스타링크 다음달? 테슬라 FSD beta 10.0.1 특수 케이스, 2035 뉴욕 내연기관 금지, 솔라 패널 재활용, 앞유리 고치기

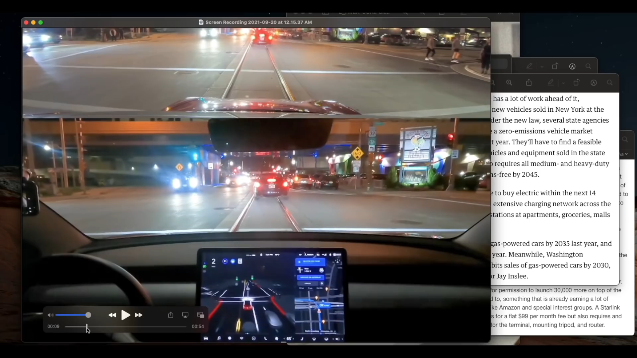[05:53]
그러니까 운전을 잘한다? 운전을 하는 게 그렇게 많은 분들이 또 운전에 관심도 있고 드라이빙을 잘한다고는 하지만 그 인간들 레벨에서지 참 이런 것까지 대응해야 된다라는 게 이 영상이 잘 나와서 잘 보면 보이실지 모르겠지만 지금 이 길이 진짜 애매하죠. 지금 얼핏 보면 이거 어떻게 가야 되는데 여기 보면 차 한 대가 서 있죠. 이게 지금 왼쪽에 램프입니다. 이렇게 합쳐져서 이 사거리에서 이렇게 들어가야 되는데 지금 내비게이션 상에 보면 이렇게 보여지거든요.